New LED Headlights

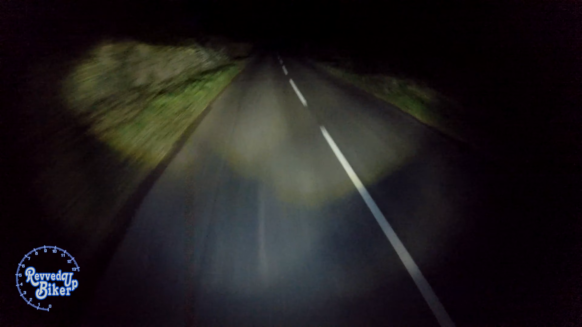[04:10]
Right well it's dark and these are my new LED headlights which are a lot brighter than the standard halogens, that's for sure. They actually don't look too bad in that in the height.